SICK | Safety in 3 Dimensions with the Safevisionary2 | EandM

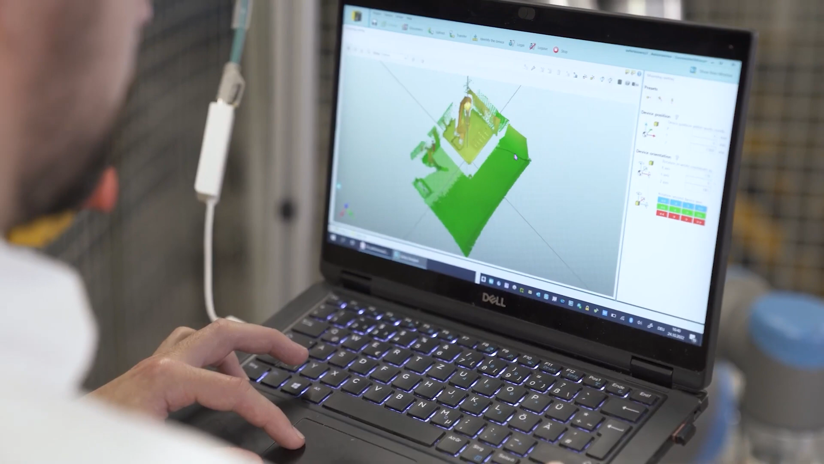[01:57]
programming it is a piece of cake with
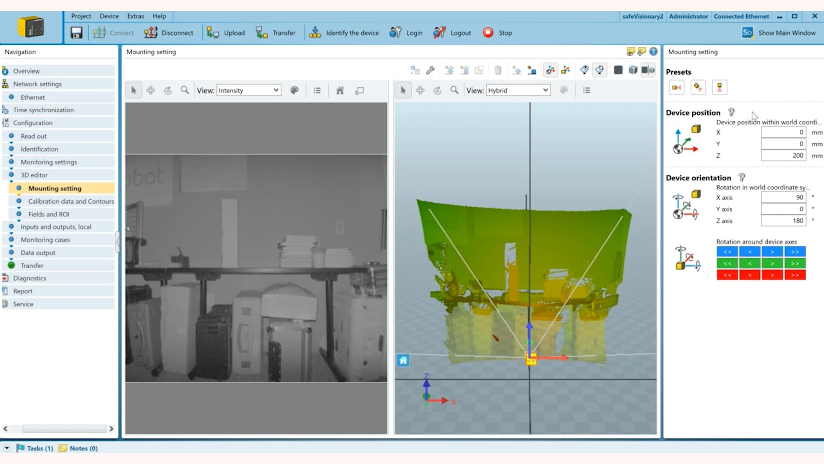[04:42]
locates this box if it comes in and infringes that uh protection field all right so for mounting i can just do uh my uh the regular preset which is horizontally and next is calibration data and contours we are not going to use this but you can get a measurement data out of it as well as you can set
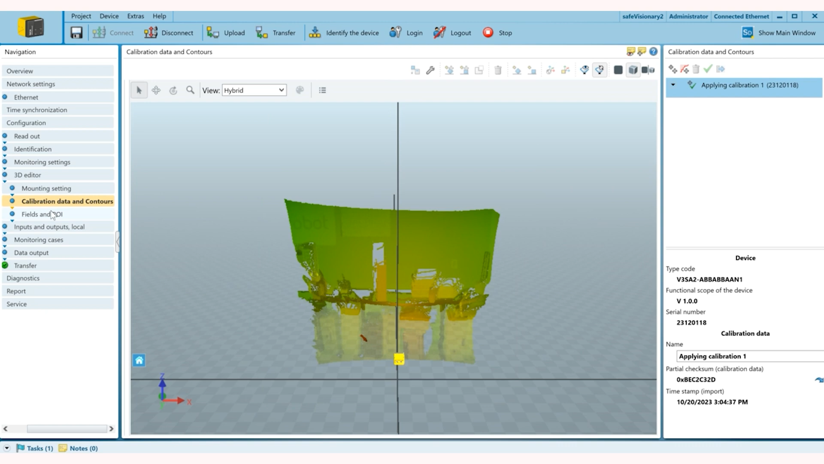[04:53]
counter fields so in fields and roi you can set your protective fields so what i'm going to do now is on the right side i'm going to add a field set and then in field set i'm going to add one protective
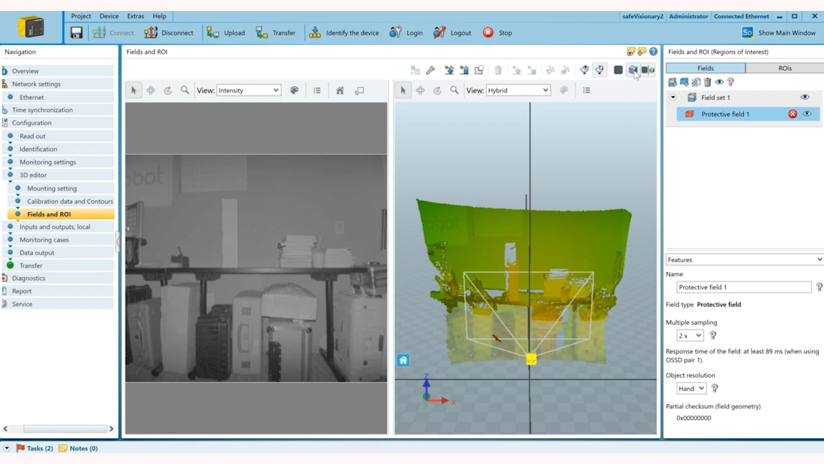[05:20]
field once i click on protective field you can see uh the camera shows right here so what uh i i'm going to do is just uh get only the 3d measurement data and then zoom in so you can see i don't even need a 3d mouse i can just use a regular mouse because the interface is really
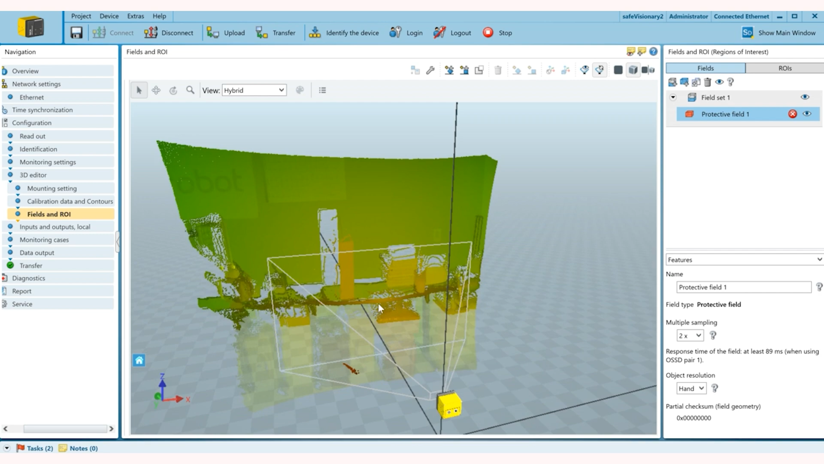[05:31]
easy to operate with the left click i can move my position and at the right i can rotate it and i can very clearly see this is the desk right here and this is where i'm going
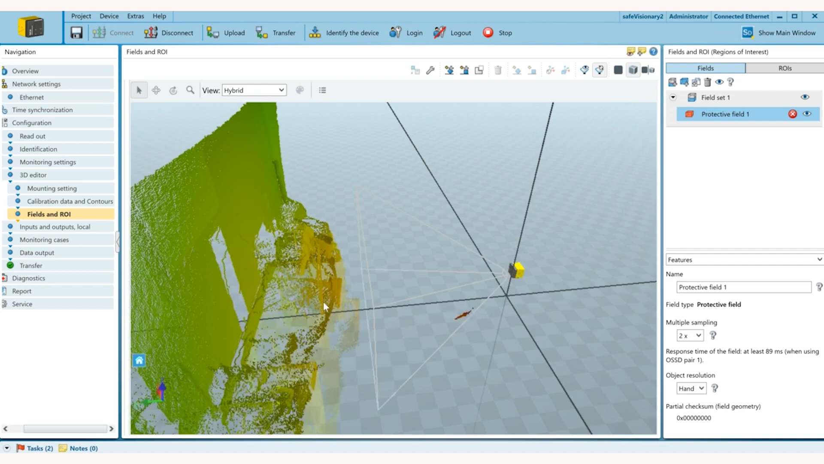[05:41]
to set up my protective field so all i'm going to do now is zoom out and add my cuboid which is aligned to the camera and
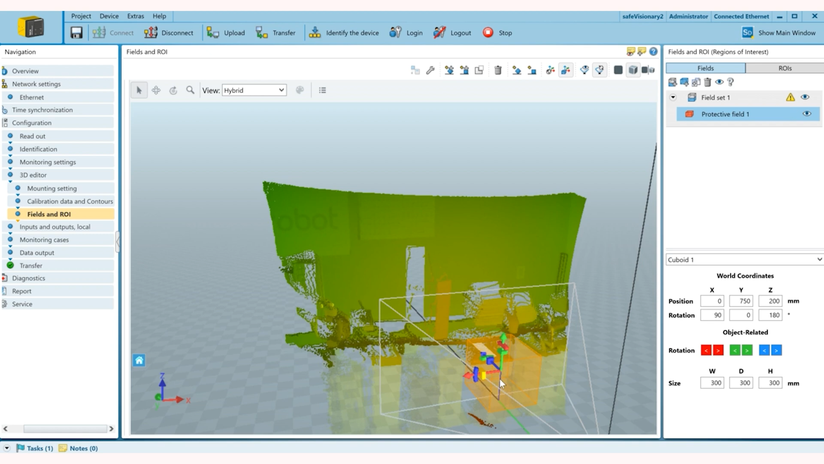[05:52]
so this is the object and i'm just going to drag this further in right here so once i'm here i can see uh i am too close to the desk right now because on the right side you can see this exclamation point which actually shows that the field is being
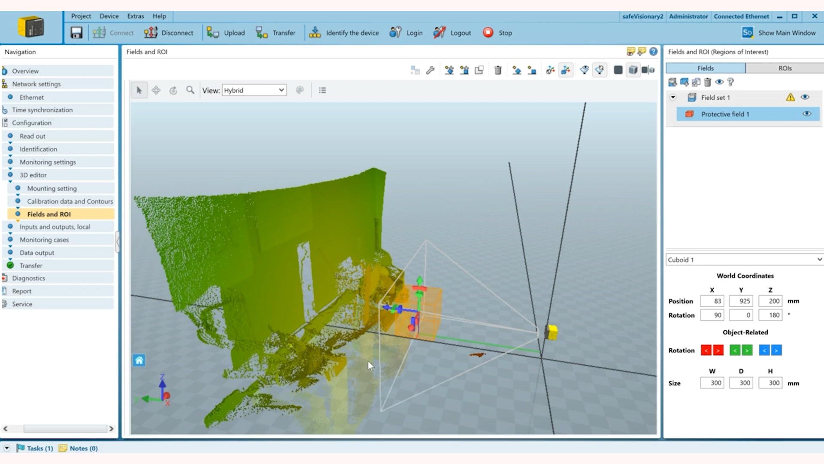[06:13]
infringed so now it's m once i pull it back you can see it's empty and once this is set you can go ahead and go to inputs
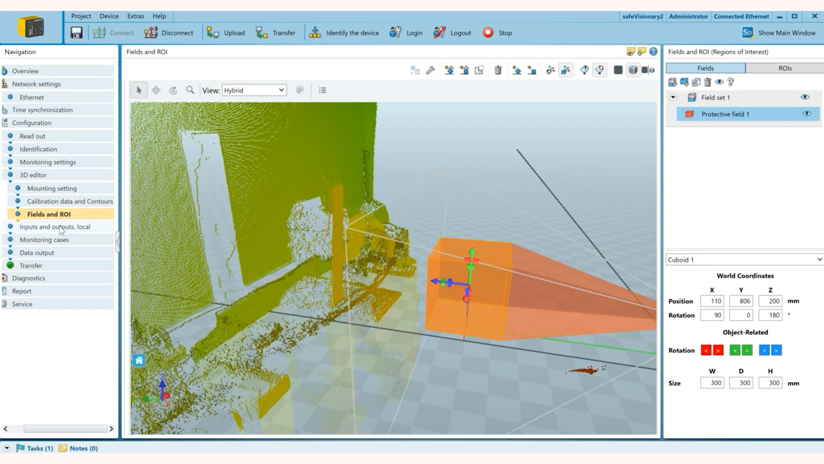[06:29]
and outputs this way you define your function for each individual pin
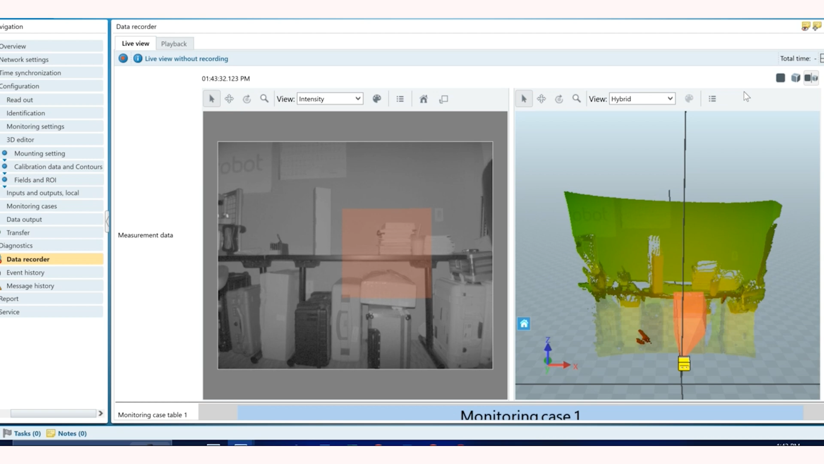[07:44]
uh one which is also my cutoff path one this is low right now which means
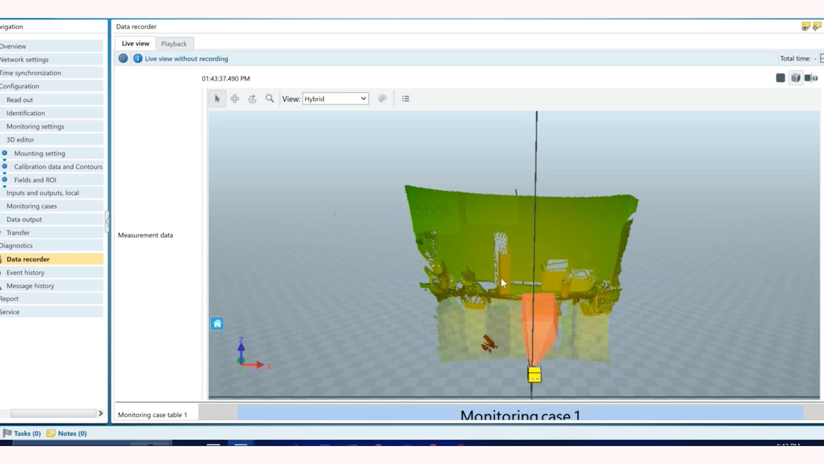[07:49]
the field is not infringed and the application can just run without
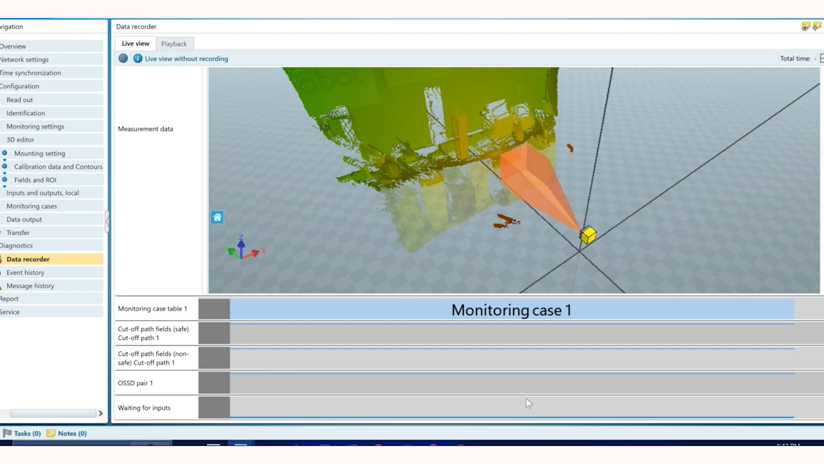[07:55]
any safety uh without any hazard but if you notice here uh
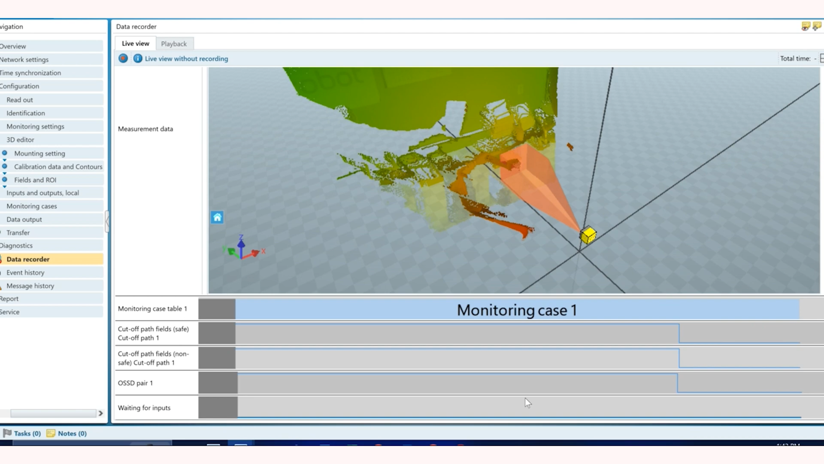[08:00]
as i turn this box in the field
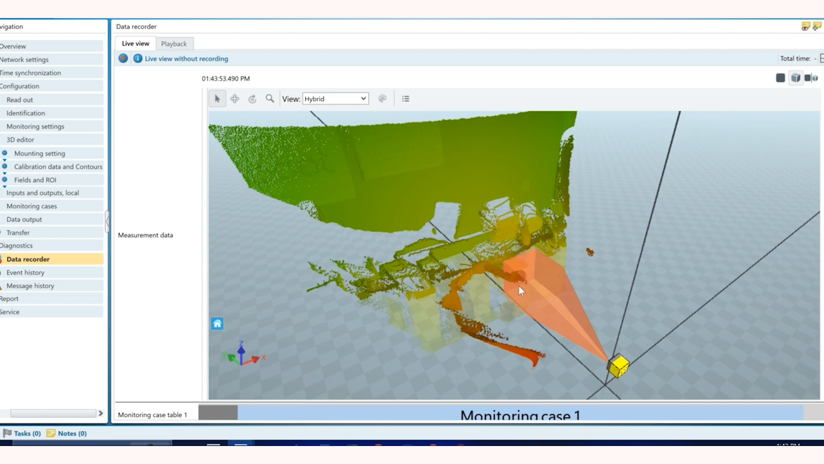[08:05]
it triggers the cutoff path and hence sends the
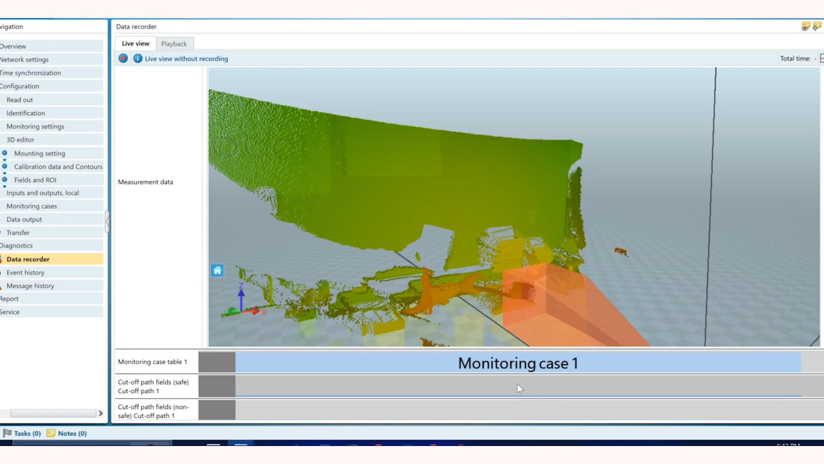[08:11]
stop signal and that's exactly how this device works
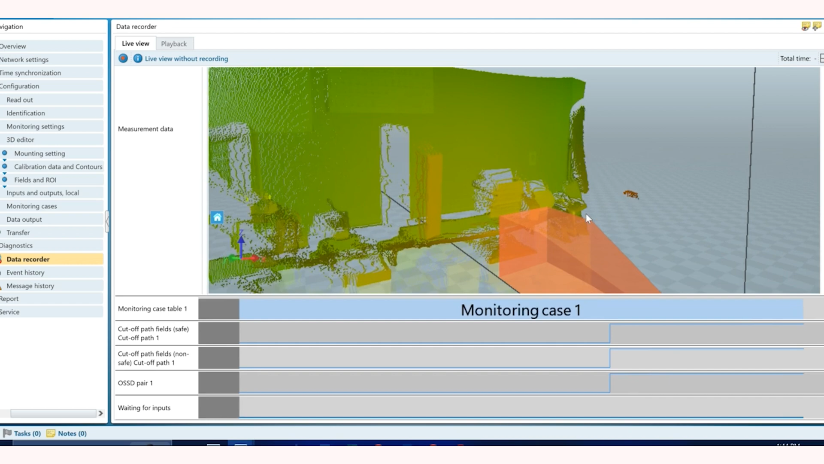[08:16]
and it's extremely easy to use thank you for watching this video if you have any questions feel free to reach out to me at the email provided on the screen thank you for watching this video so so so so you